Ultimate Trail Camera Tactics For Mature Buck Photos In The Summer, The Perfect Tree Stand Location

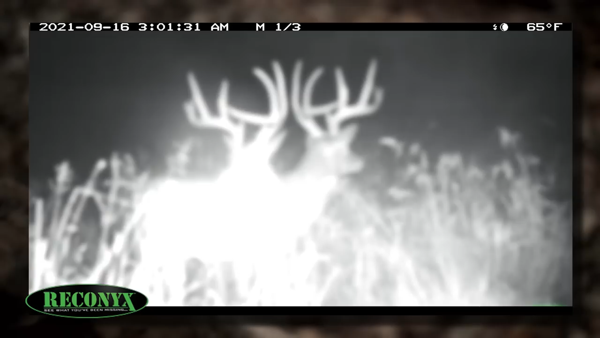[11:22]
With this being late October and only having nighttime photos of this deer, I'm not going to wait to get that first daylight photo. I'm going to go in and try to kill him.